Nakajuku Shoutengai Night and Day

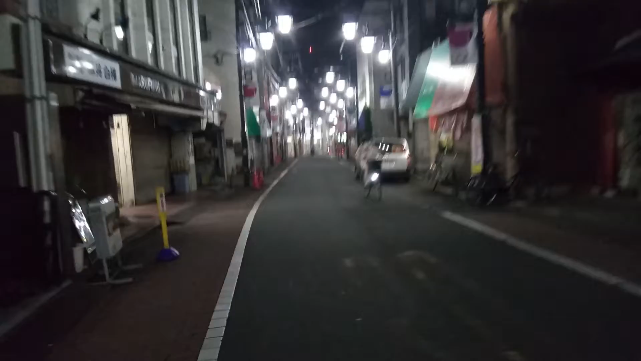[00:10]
We're going down here at night on our bicycle and we'll see a couple of their views during the day and then walking in the rain. Not a lot of activity right now, things are closed. There's some construction here and we've got a woman walking by herself, feeling safe.